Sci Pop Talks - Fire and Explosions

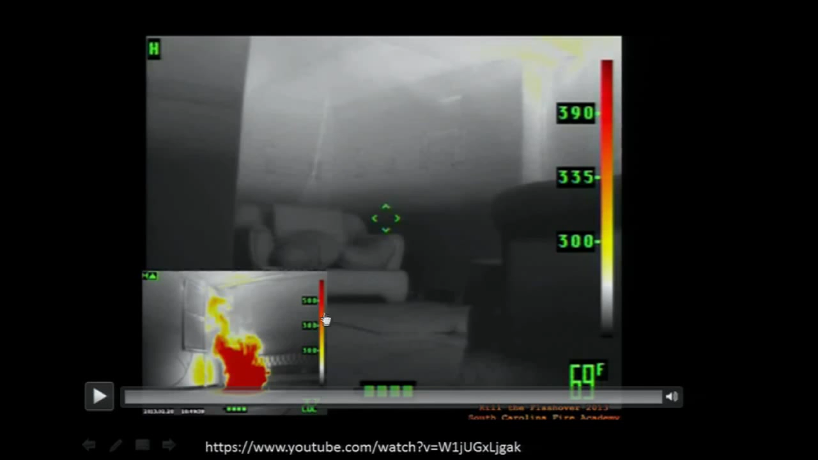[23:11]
screen is right behind the camera, and this is looking in front of the camera. So they have a little fire going, and you can see the temperature on the side, and we'll let this one run. So the temperature on the side, just starting to get hot up here from the gas. You can see the convection building up. This is radiation, it's going sideways. Here's a window, and you'll see this change the whole room as soon as the window's broken. Temperature keeps going up. I'm gonna keep jumping us through this because we want to see the end stuff.
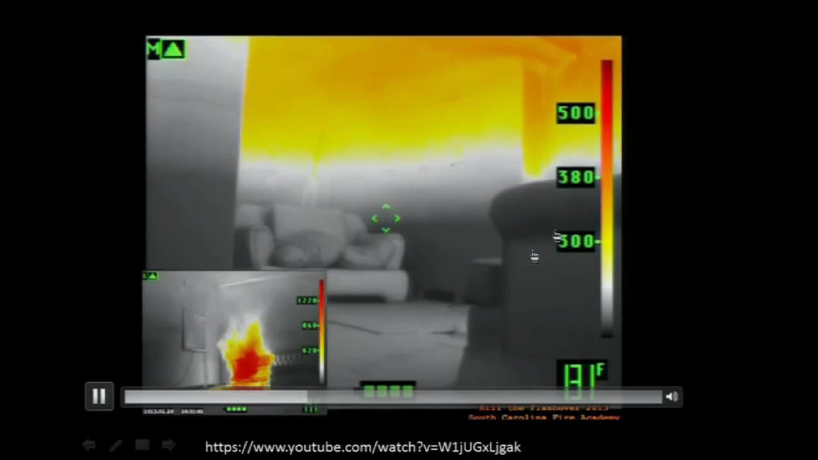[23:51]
So a little bit hotter, there's no fire up here, but we're now over 300 degrees, and you can see the smoke line starting to develop, starting to push down. This camera will recalibrate this side, so we're now at 500 degrees is red. So now if you stood up, this is the height of the couch. If you stood up, you'd be breathing in air hotter than your oven can get it, and you'd get one breath, and then life would be bad. And this is just smoke. There's no fire in this side of the room.
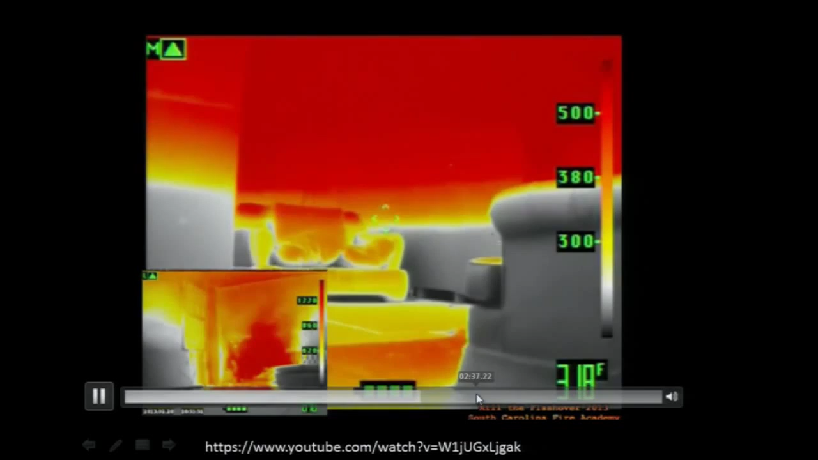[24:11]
So the camera's recalibrated, so 500 is down here, and it's in the white zone, and 1,200 is up here in the dark red. So we have 1,200 coming off the couch.
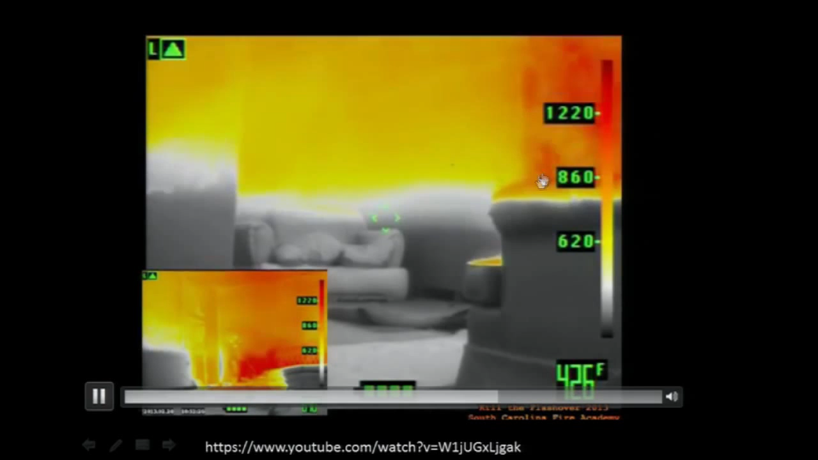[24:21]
I think the couch is actually on fire at this point. On the top of the couch, you can see the carpet's now rolling up from radiations baking that carpet. And it's cooling off because this window is broken. And you can see this room is starting to cool off. Starting to cool off, and the firefighter's busting out this window. So why do firefighters vent houses? Why do the firefighters come up with a chainsaw and cut a hole in the house?